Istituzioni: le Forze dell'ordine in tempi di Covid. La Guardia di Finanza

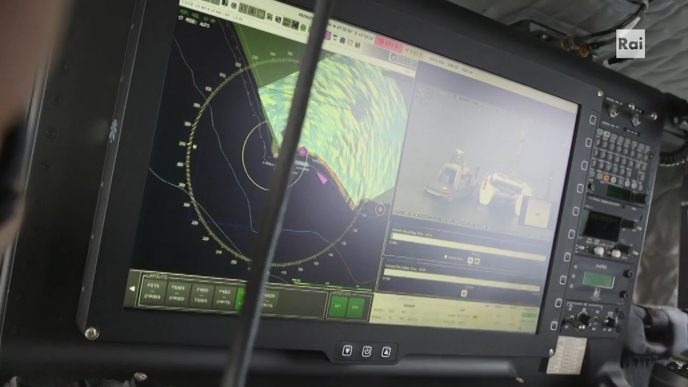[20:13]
This mission is composed of a research radar and an elettro-optic,